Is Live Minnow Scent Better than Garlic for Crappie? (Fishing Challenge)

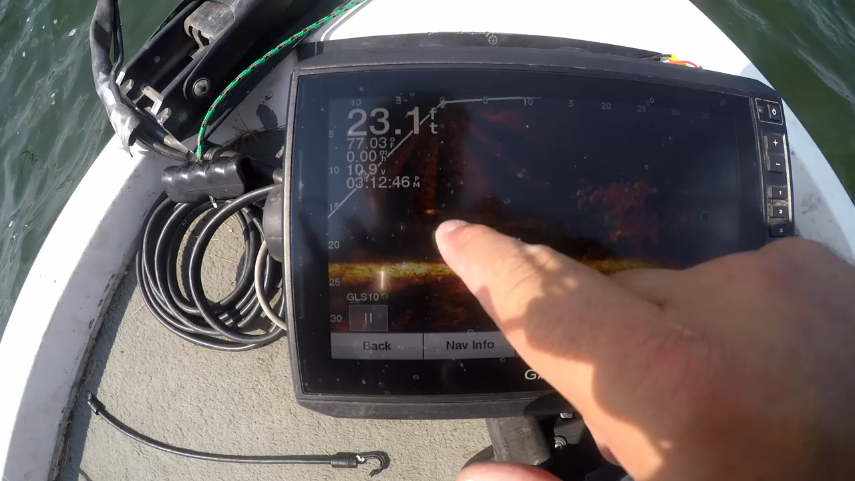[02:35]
On screen: depth 23.1 ft
I don't know where he went. Oh, he's going down, he's swimming back.
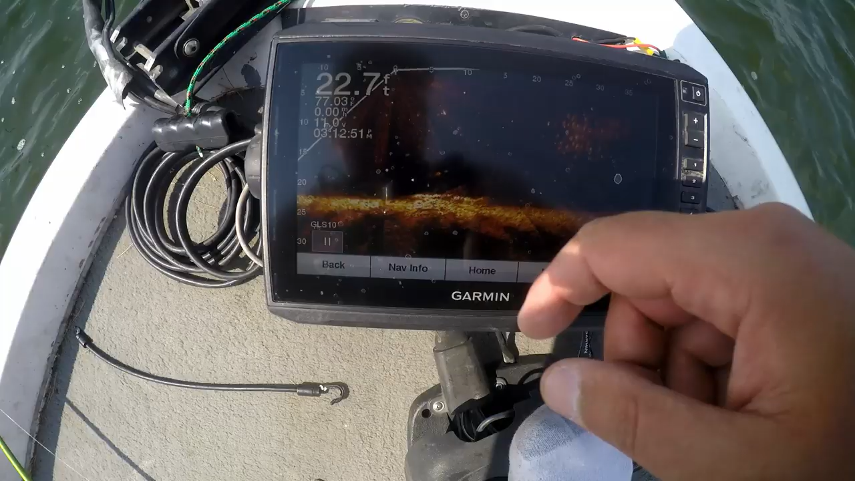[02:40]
That's crazy. Got them gosh dang muskie. Chasing my crappie away.